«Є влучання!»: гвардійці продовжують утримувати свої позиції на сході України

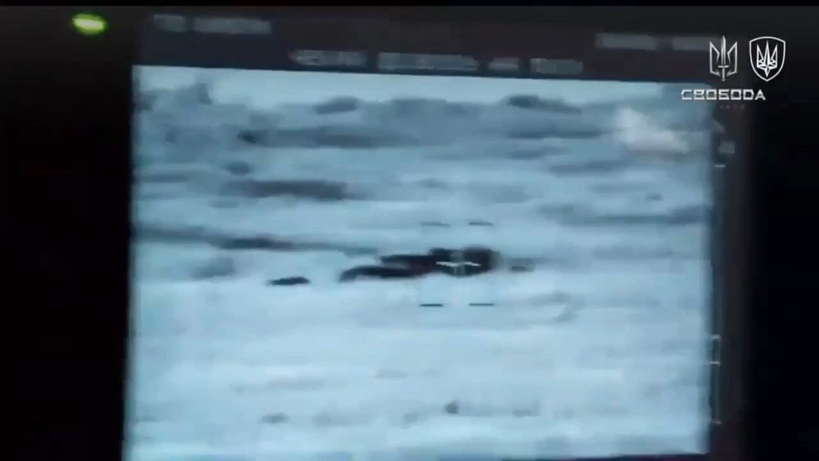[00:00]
Так, есть. Готов? Так. О, пішла дорога.
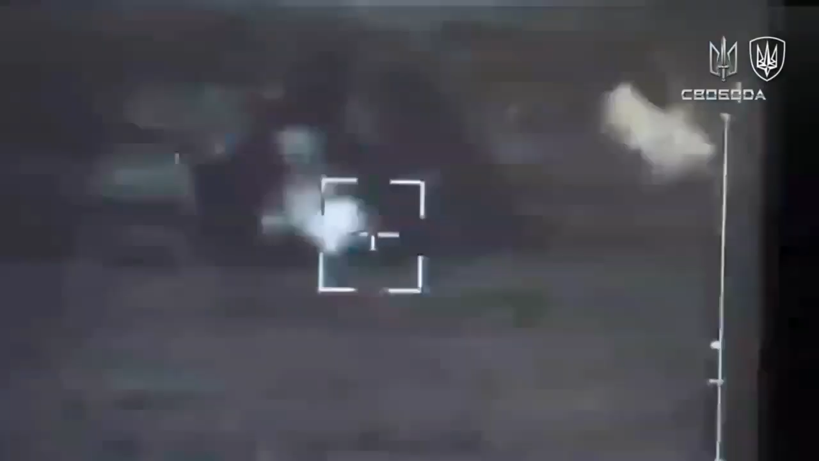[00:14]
Есть. О. Є влучання. Есть. Є. Є влучання, є влучання.